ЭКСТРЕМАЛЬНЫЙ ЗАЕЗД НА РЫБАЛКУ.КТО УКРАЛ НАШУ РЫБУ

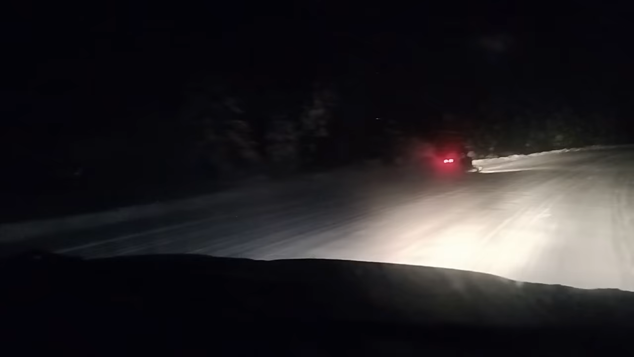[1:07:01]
Маньяк с рыбалки едет. Кое-как догнали. 120 шпарили. А, едет, едет. Да, еще мальчишки. Тут-то ладно, хотя бы дорога чищенная. А там такие переметы будут. Целяк, пухляк. В общем, еще километров 70, да, Юрыма? Ну, в общем-то, 40, да. Ну, 40 там такой страшной дороги.